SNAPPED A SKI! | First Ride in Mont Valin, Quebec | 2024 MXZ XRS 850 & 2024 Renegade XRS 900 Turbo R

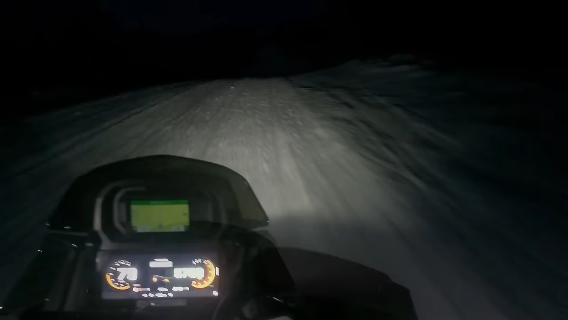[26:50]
Yeah. As we get closer to a Relais Chappelle and into a Valen area, it's definitely going to be more snow. There's more snow in this area for sure.